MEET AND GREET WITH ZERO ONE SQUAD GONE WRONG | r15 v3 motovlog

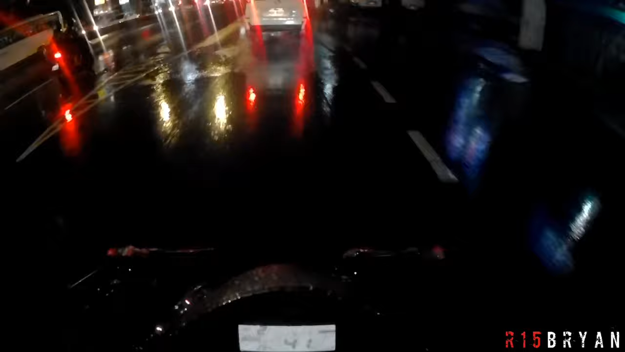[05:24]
Alright! Ang ina! So yun mga chong, pauwi na ako. Inabutan na ako ng ulan sa Motorcycle City, no? Napaka-solid ng aking experience na naman na na-meet natin yung mga
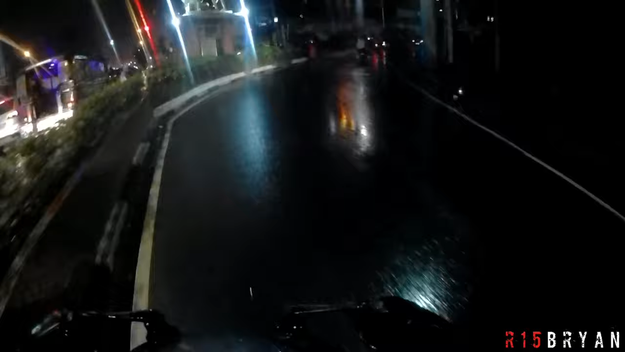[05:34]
idol nating mga moto vlogger. Shout out sa mga nakausap ko, sa mga nagpa-sub sa akin, sa mga nag-subscribe sa akin. Maraming salamat sa inyo, mga chong. Support natin yung mga aspiring moto vlogger na mga kagaya natin, no? Nanalo pa ako ng 3,000 na GC.